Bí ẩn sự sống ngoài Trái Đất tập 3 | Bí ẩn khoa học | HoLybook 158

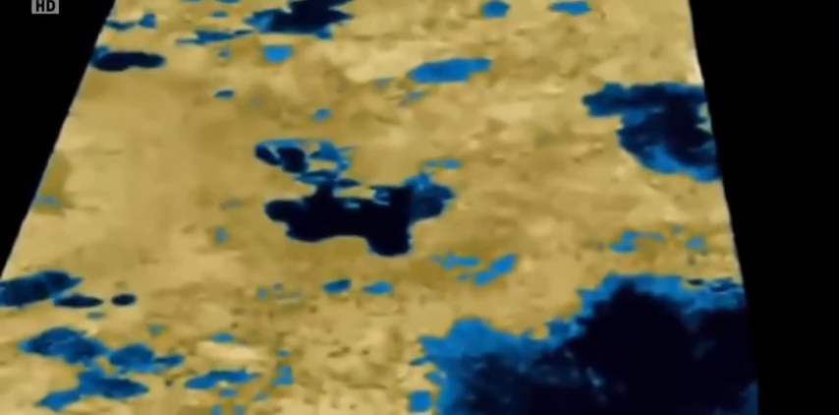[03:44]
Gộp lại có thể lớn hơn cả ngũ đại hồ ở Bắc Mỹ.
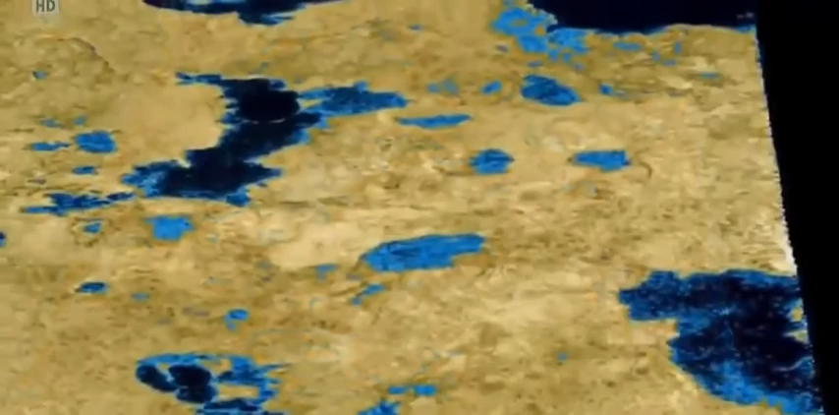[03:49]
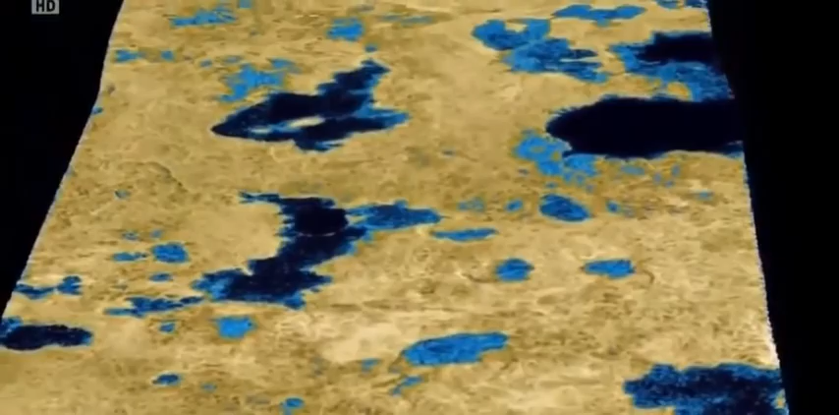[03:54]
Đây là lần đầu tiên chúng ta tìm thấy chất lỏng trên một thiên thể ngoài trái đất.
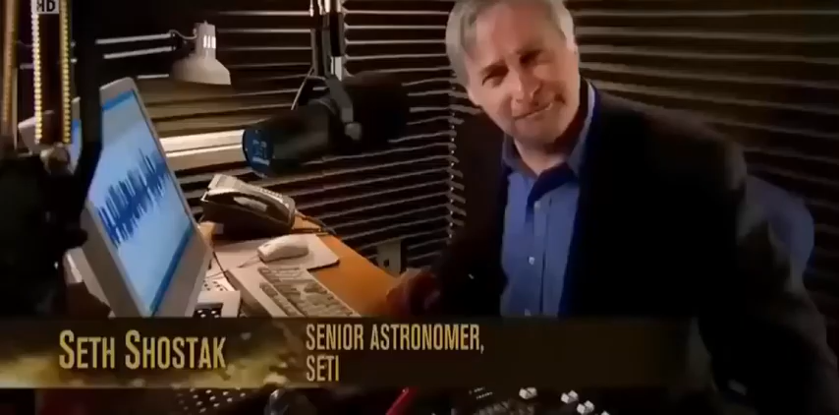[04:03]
Sẽ có điều những hồ này không chứa nước mà chứa khí thiên nhiên ở thế lỏng.
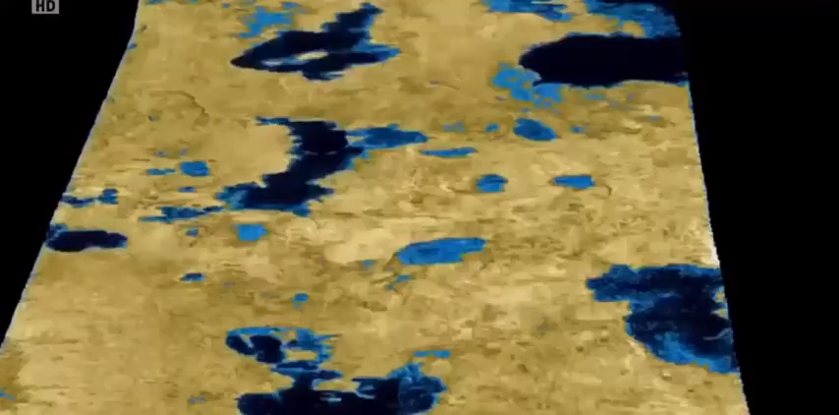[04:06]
Nhưng khí ở thế lỏng thì vẫn là một loại chất lỏng.